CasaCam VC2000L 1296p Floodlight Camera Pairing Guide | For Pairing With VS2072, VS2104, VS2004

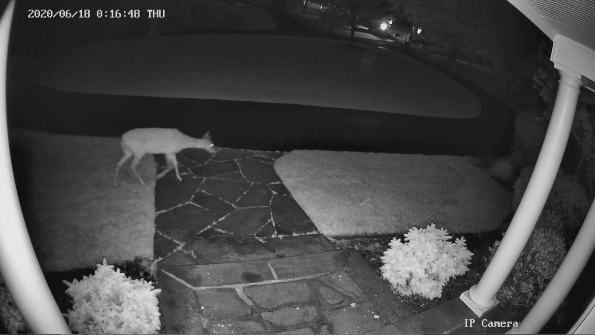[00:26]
With a bright light turned on at night, your night vision will have full colors.